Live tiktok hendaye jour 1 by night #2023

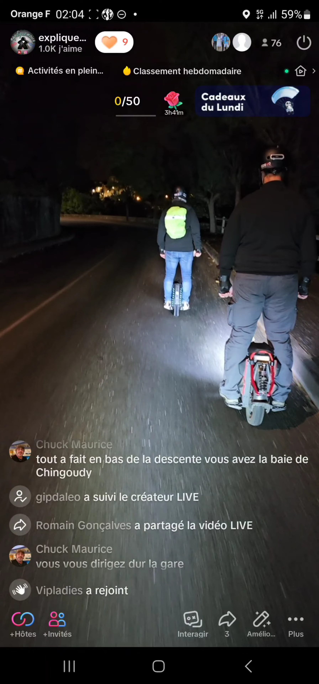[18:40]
on se dirige vers la gare ah oui je l'ai vu tout à l'heure effectivement la gare on est passé devant aussi